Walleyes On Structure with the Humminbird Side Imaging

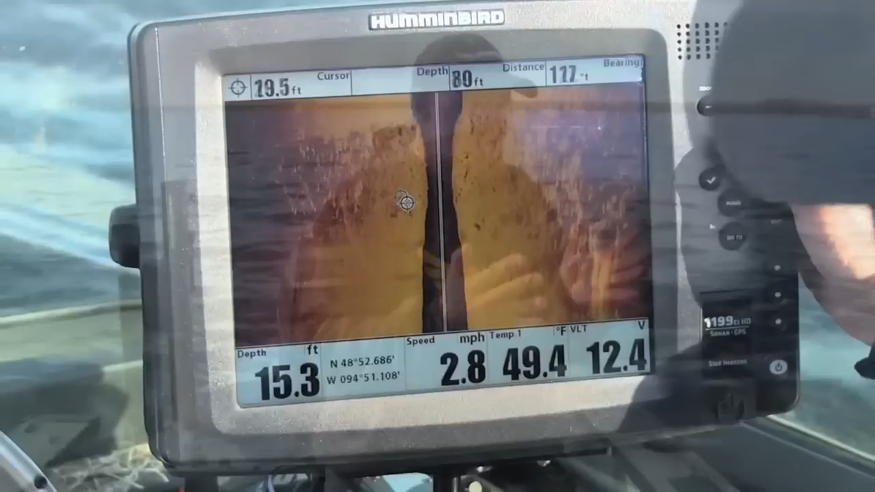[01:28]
On screen: depth 15.3 ft, water 49.4°F, speed 2.8 mph
If you can find a little point of rocks, a little scattered group of gravel or whatever it may be, transitions hold fish and side imaging shows you transitions.